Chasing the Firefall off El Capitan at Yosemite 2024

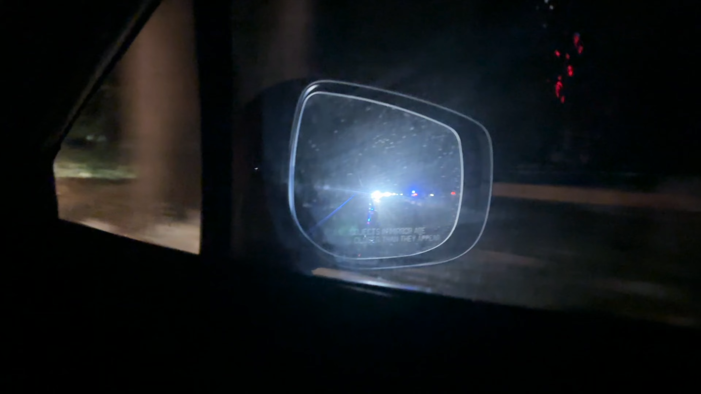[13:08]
Gosh. Sucks to suck. Dude, the blue temperature lights. I think you got to stop the car.
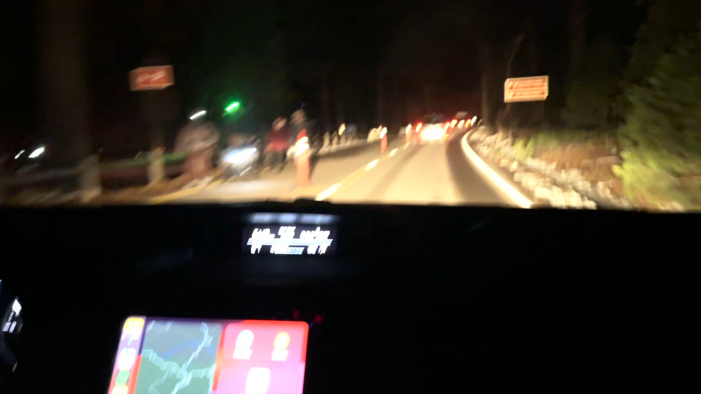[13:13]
That's why it pays to get here early. Cruising through the night. Ooh, baby!